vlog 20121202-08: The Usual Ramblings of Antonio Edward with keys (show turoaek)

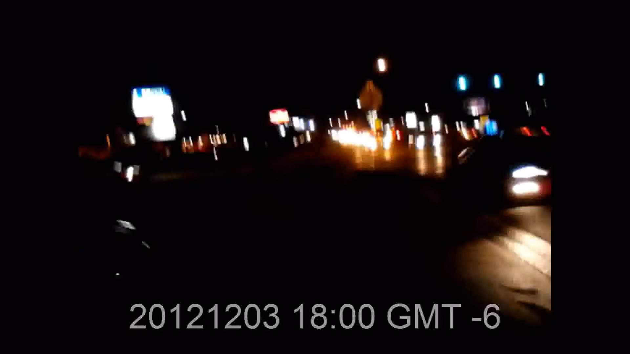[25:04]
I'm using a Sunny filter right now. makes night look kind of, actually, hold on, this looks better than freaking, so usually at night I put on an automatic,